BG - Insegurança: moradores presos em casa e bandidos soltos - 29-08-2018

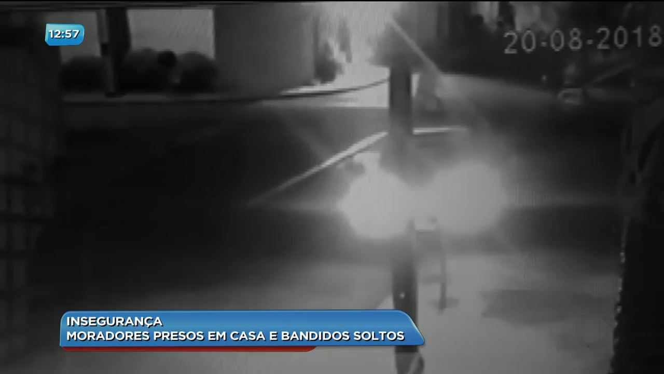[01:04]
eles caminham a pé, estão subindo a José Bonifácio. De repente, a gente percebe que quando a mulher abre a porta do carro, um deles aproxima. Logo em seguida, o outro também.
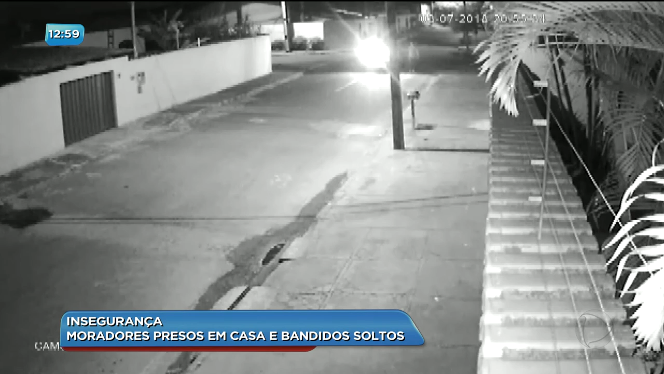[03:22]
Aí eles param um pouco mais lá na frente e voltam de marcha ré e param exatamente aqui nesse ponto onde nós estamos aqui. A imagem mostra que um dos bandidos desce, eles chegam a olhar aqui debaixo do portão, chegam a olhar se tinha algum morador. Sobe aqui, eles subiram aqui no muro, viram que não tinha ninguém na casa, começaram a tentar forçar o portão maior e arrombaram esse portão aqui, eles, né? E, inclusive, dá pra gente ver nas imagens, eles dando pesadas, chutes. É, exatamente.